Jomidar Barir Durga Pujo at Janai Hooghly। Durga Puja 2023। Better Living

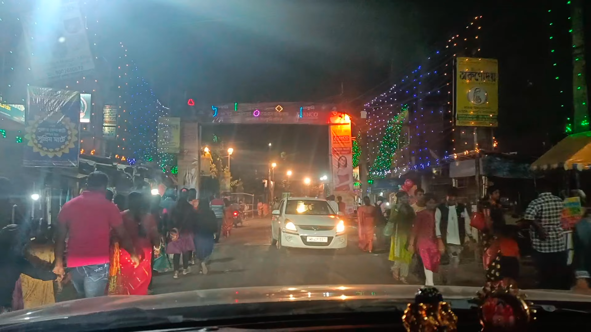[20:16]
যেমন এখানেই একটা এরকম লেফট সাইডে একটা পুজো আছে, তার জন্য এত ভিড়।
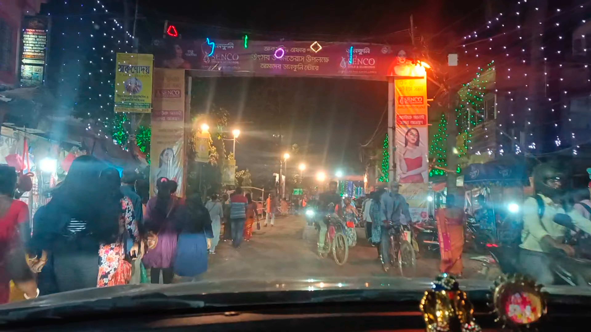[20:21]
সুন্দর প্যান্ডেল হয়েছে, বাহ খুব সুন্দর মন্দিরটা হয়েছে,